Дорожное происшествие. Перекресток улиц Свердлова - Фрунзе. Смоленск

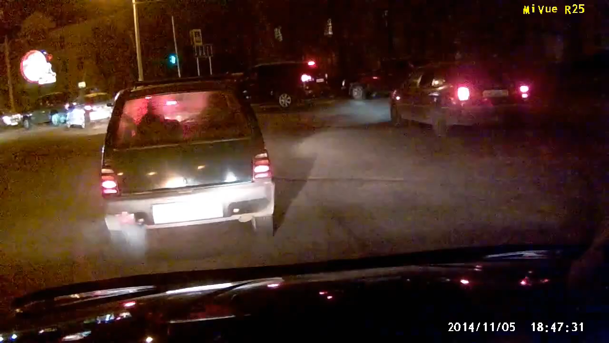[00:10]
А тот, смотри, полетел, он из того ряда полетел, вон тот вот, смотри, и всех обошел. Бонять. А что вы. Ну давайте, ребята, блин, быстрее, ну чуть-чуть ты. Ну те ж нас пропустят.